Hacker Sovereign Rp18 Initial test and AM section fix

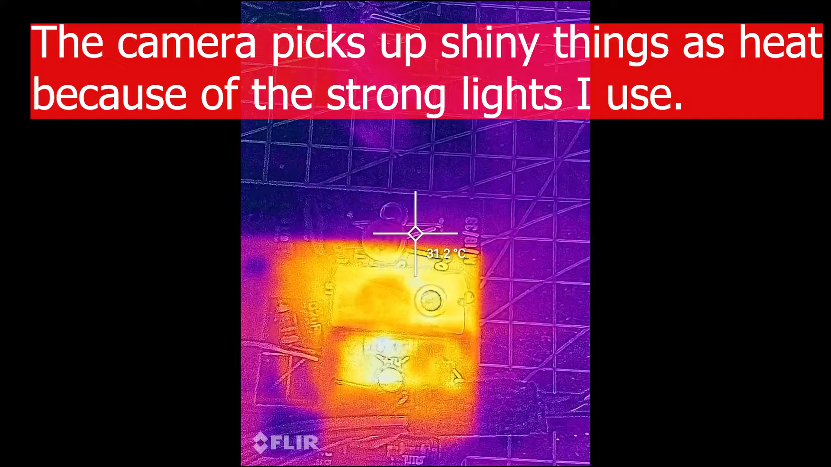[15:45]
On screen: spot 31.2°C
at the system while it's working.
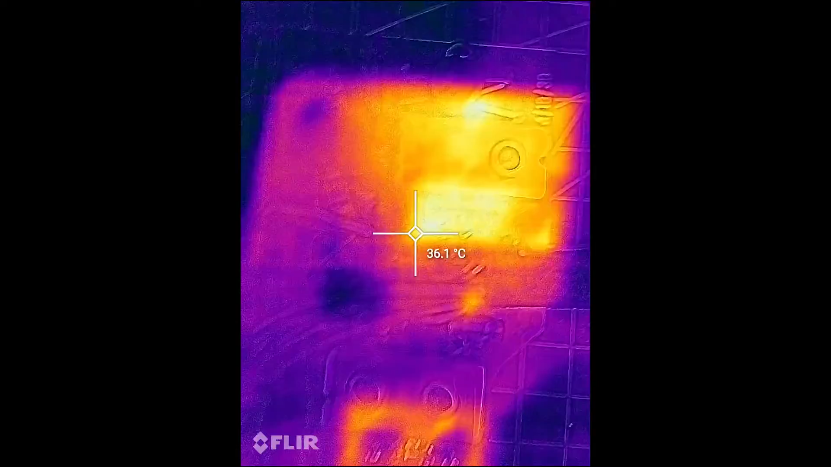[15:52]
On screen: spot 36.1°C
And as you can see, there's the AF117, there's a little bit of warmth by that capacitor.
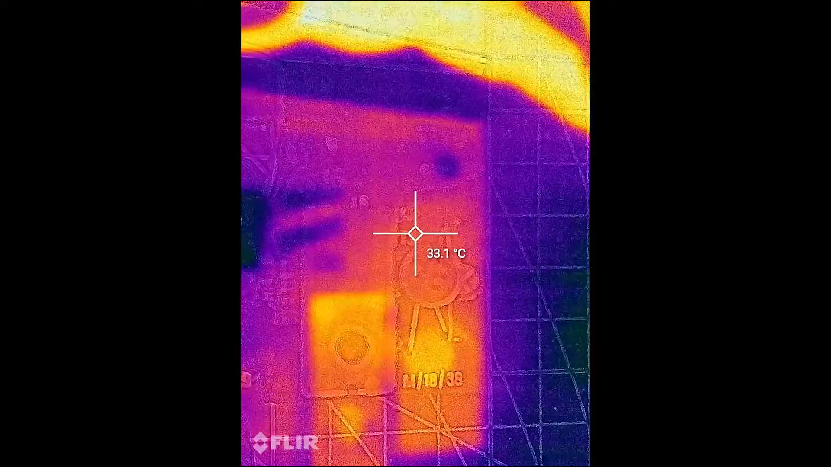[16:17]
On screen: spot 33.1°C
I'm just trying to shield it from the light because the camera is quite susceptible to extra light.
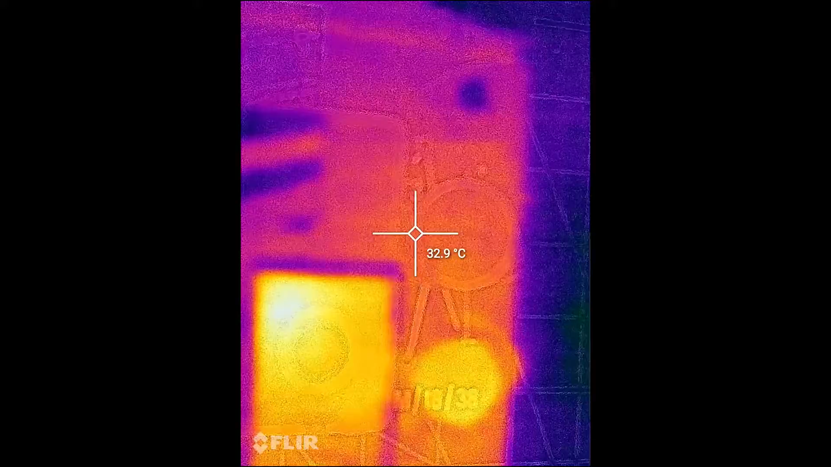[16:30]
On screen: spot 32.9°C
And obviously, with my infrared hand sort of making a difference, you can see things are not getting too hot. There is that heat reflection on the board. But if we go through,
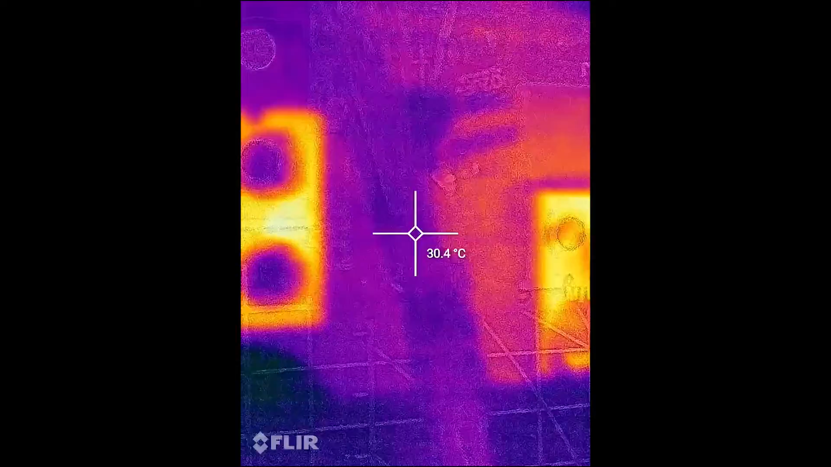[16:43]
On screen: spot 30.4°C
none of the other transistors are running too hot. There's one of the AF127s in the middle of the screen under the cursor.
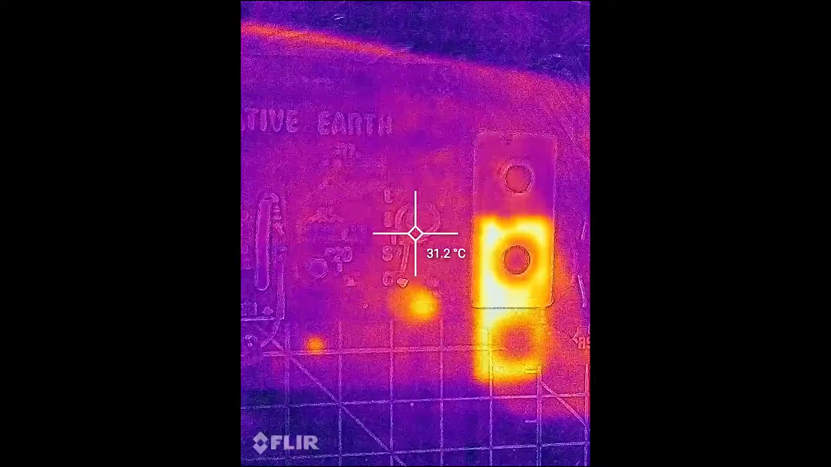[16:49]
On screen: spot 31.2°C
There seems to be a couple of hot spots, but nothing that concerned me.
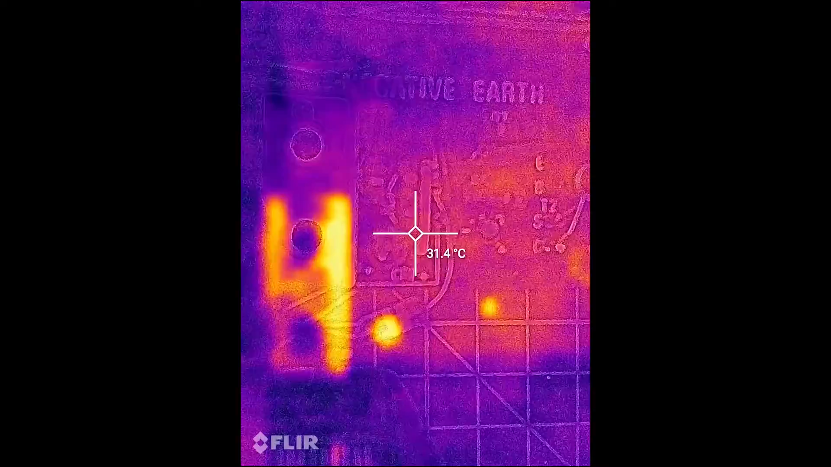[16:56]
On screen: spot 31.4°C
There's another one. Let's come this side.
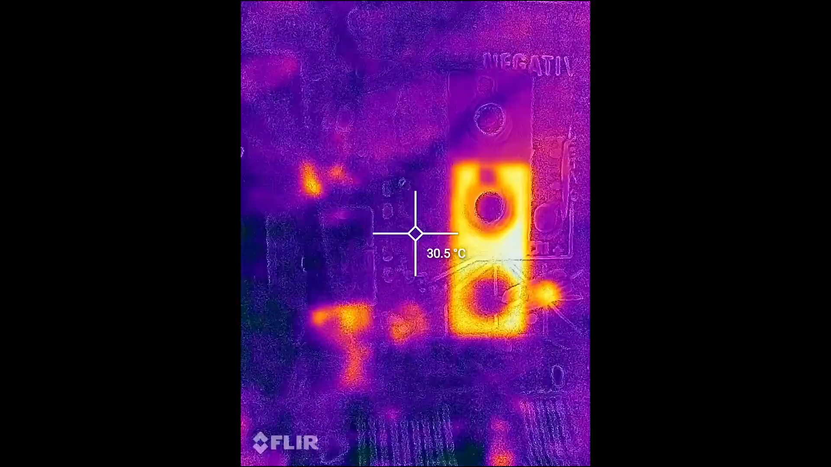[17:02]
On screen: spot 30.5°C
There's the first AF. And that is, it's not stone cold, but it's doing pretty well.
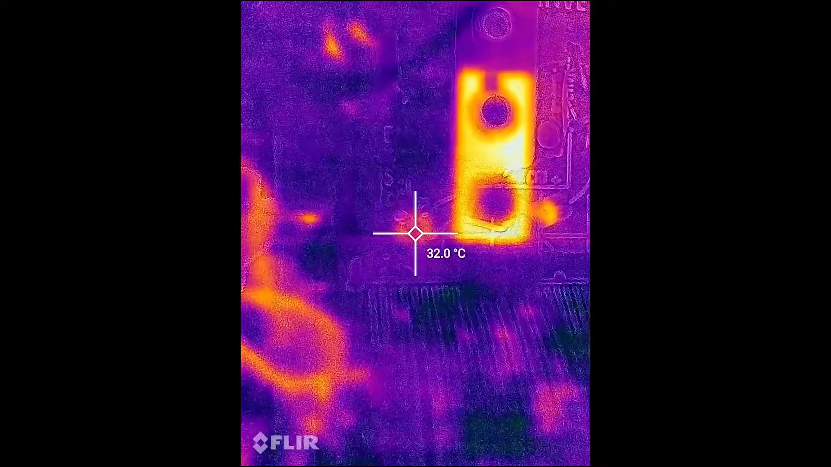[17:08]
On screen: spot 32.0°C
So, we know that
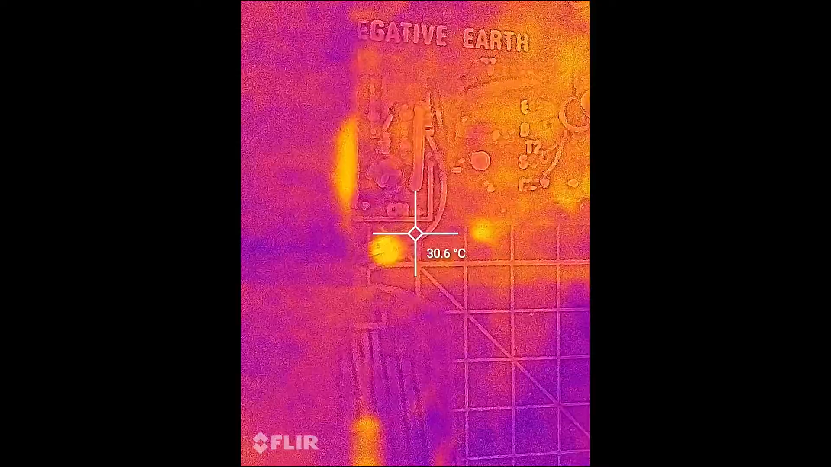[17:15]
On screen: spot 30.6°C
everything seems to be running at a reasonable temperature. There's nothing getting untowardly hot.
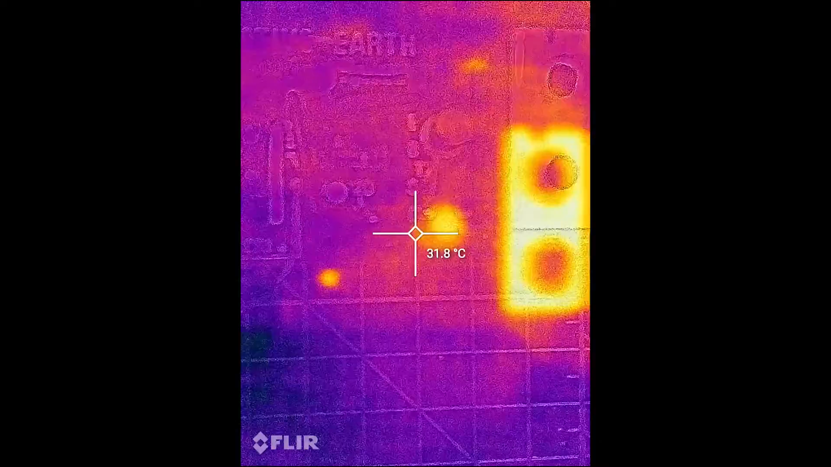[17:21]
On screen: spot 31.8°C
As you see, the capacitor is just there to the left of the cursor.
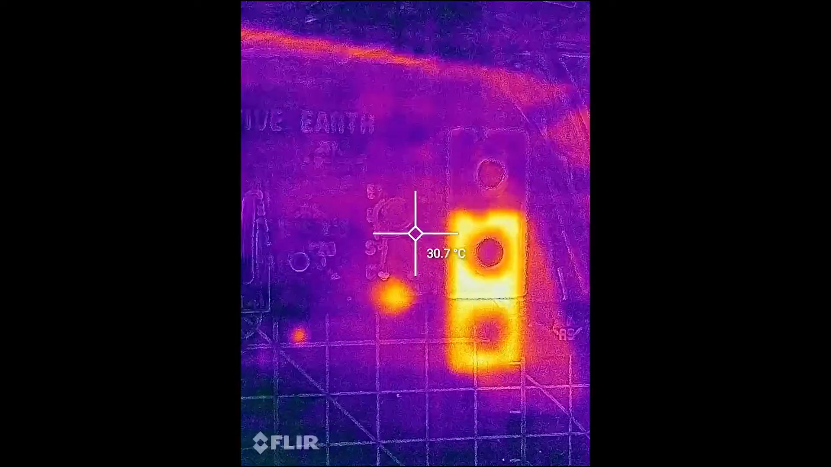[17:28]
On screen: spot 30.7°C
And the last one again, because it's reflecting a lot of light. It's a little bit, a little bit good there,
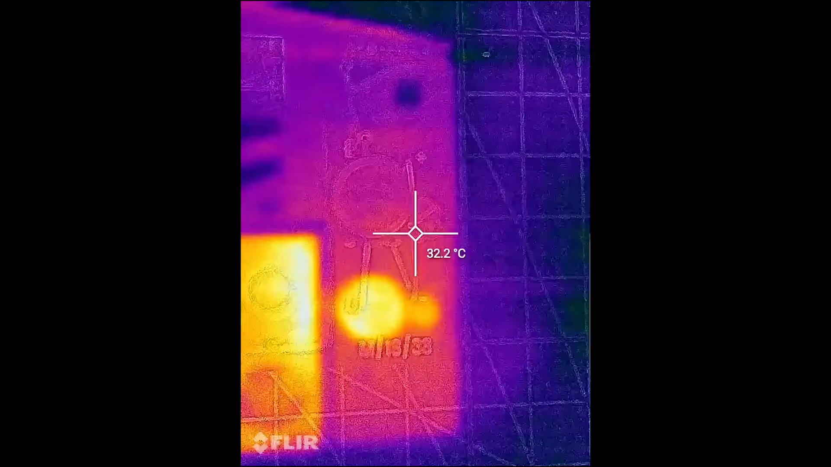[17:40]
On screen: spot 32.2°C
but you know, not overly hot. Let's measure that. The AF is currently running at 32 degrees centigrade.